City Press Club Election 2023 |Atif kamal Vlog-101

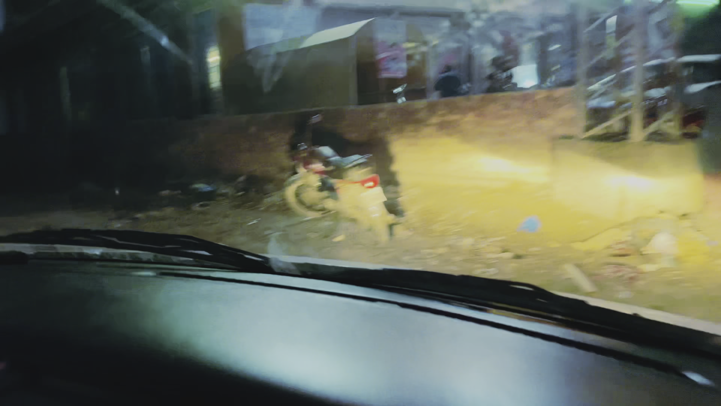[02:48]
ہم بھائی چونکہ لیٹ ہے تو پارکنگ ہمارے لیے کوئی نہیں آویلیبل کچھنے پارک کرنی پڑے گی یہاں پہ